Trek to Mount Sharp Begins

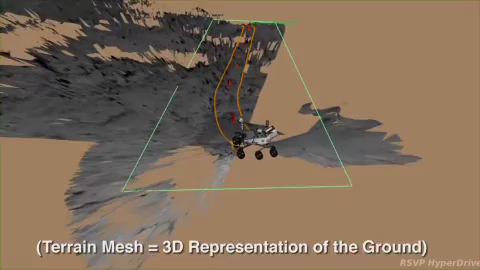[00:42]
This was a 40-meter long directed drive.
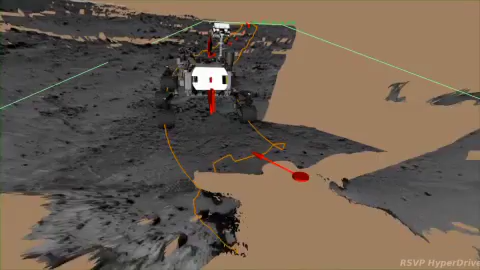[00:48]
That's when we tell Curiosity to just drive towards the day's goal without stopping along the way to look for and avoid hazards.
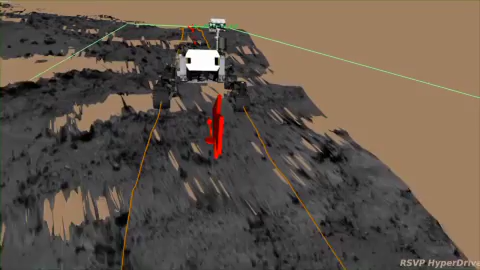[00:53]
40 meters is about as far as the NavCam terrain meshes can reach. The orange lines show the path that the front wheels will take, and the red marks show where individual arc and turn commands will be started.
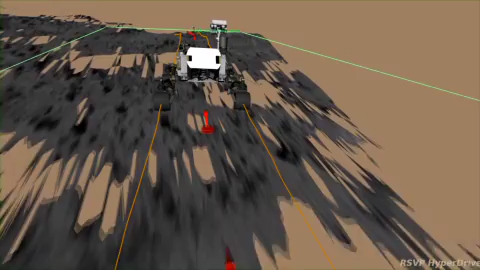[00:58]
The green box shows the corral given to Curiosity as part of our drive plan.